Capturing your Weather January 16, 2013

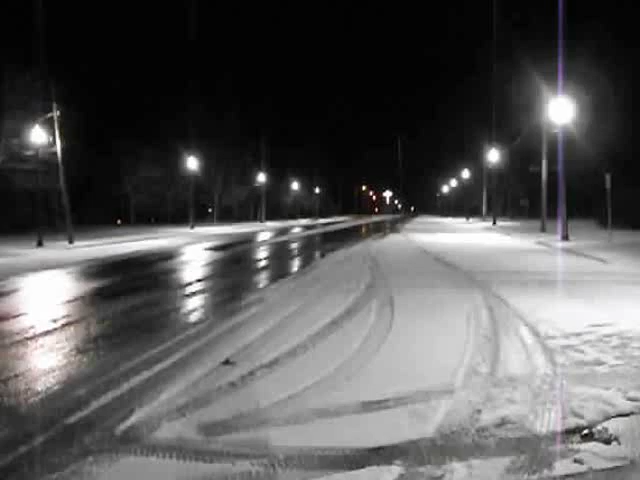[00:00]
This is Soggyne Times capturing your weather on the evening of January the 16th, 2012. It's a Wednesday. Well, we've gone from record-breaking warm temperatures on the weekend down to minus temperatures today with strong winds and we were pelted with snow